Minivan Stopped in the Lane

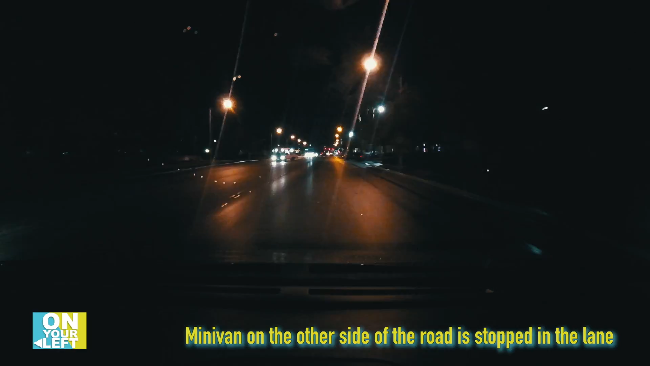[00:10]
Why this guy just stop really in the middle of the street? Easy to handle for me. Yeah, it's just like, well, it's in a cartoon. Plus, not only that, they kind of like, they tend to send.